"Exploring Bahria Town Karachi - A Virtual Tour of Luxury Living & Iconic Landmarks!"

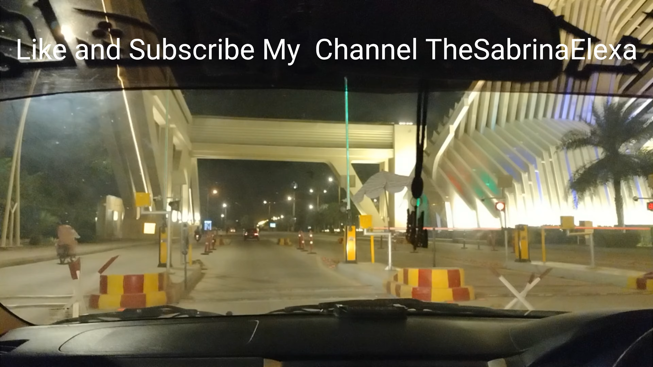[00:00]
اسلام علیکم میرے پیارے دوستو میرے پیارے پیارے دوستو کیسے ہو آپ سب امید ہے آپ سب ٹھیک تھاک ہوگے آج میں موجود
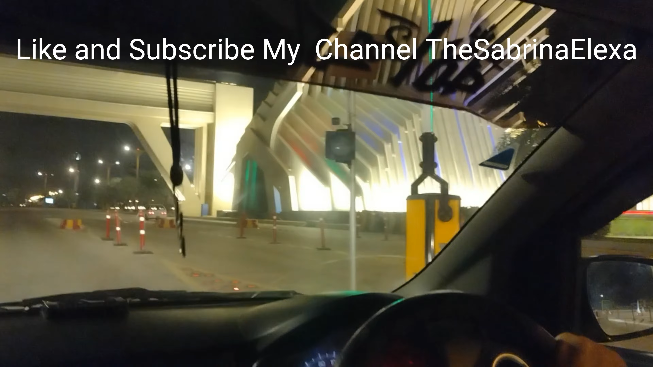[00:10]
ہوں کراچی کے علاقے بہریہ ٹاؤن میں میں نے کہا
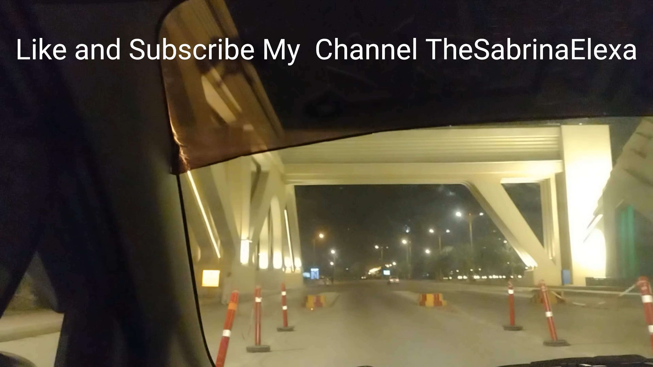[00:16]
کہ چلیں آج میں بہریہ ٹاؤن کو ایکسپلور کرتی ہوں تو اب
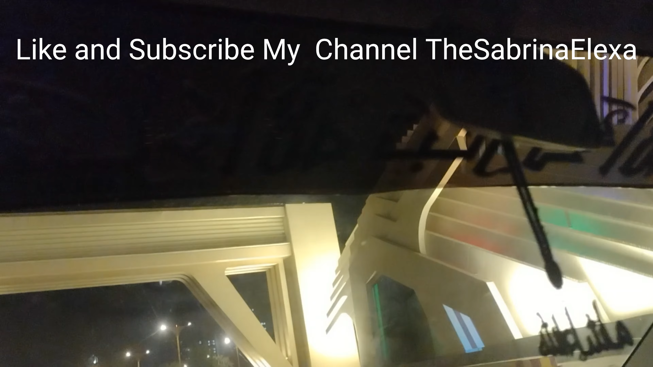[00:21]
میں انٹرن سے انٹر ہونے لگی ہوں بہریہ ٹاؤن میں اور ہم دیکھتے ہیں کہ یہاں پہ کون کون سے دلچسپ مقامات ہیں